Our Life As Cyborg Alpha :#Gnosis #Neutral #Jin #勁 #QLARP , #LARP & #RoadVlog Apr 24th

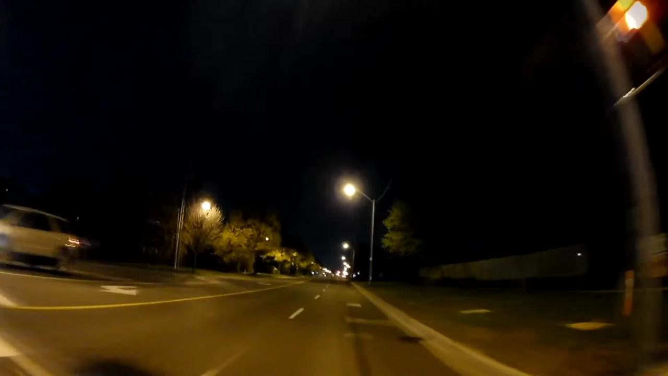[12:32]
And we're on our way. About 35 kilometers an hour. I don't think I'm going to go much faster than this. Uh, the fatigue is kind of hitting me. It's still here, but it's, uh, so that means a slower ride. Not much slower, but in the time doesn't really sort of, uh, uh, it's not impacting significantly.